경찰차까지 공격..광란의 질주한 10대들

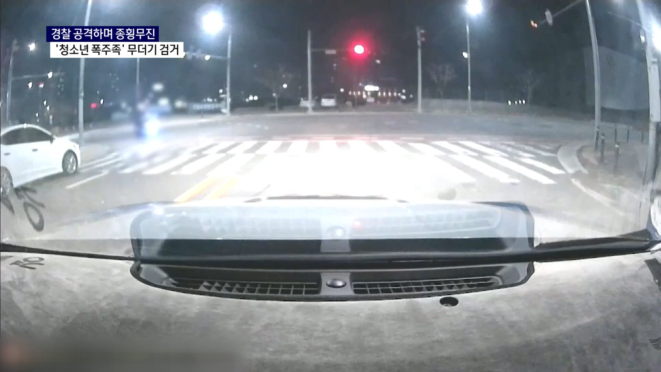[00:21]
어두운 새벽, 오토바이 한 대가 신호와 차선을 무시한 채 도로를 달립니다. 순찰차가 따라가자 차량 앞을 가로막듯 다른 오토바이도 따라붙습니다. 이들은 뒤에 있는 순찰차를 향해 폭죽을 쏘며 공격하는가 하면,
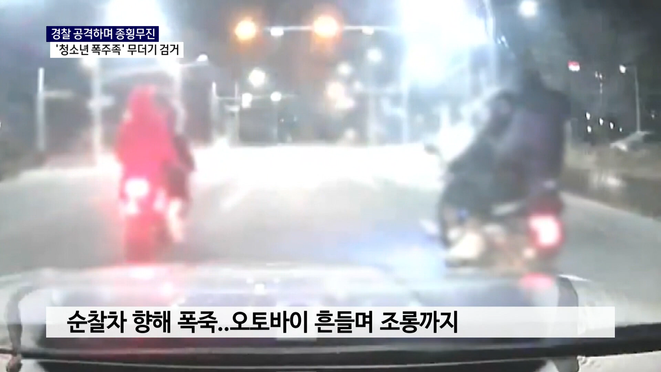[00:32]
마치 조롱이라도 하듯 오토바이를 좌우로 흔들고 환호선까지 지릅니다. 지난 2월, 진주에서 일어난 폭주족 추격 장면입니다.